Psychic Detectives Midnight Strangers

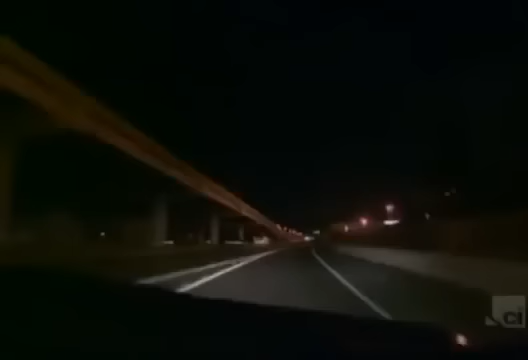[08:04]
And as they pull off at the Slidell exit, all of a sudden, they pass this black truck.